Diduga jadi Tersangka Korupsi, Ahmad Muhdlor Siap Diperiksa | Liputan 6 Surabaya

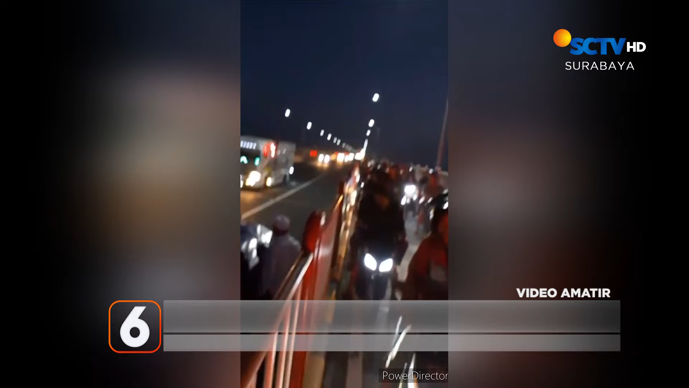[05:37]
Kecelakaan bermula saat pengendara motor berboncengan Nekat melewati jembatan Suramadu Melalui jalur roda 4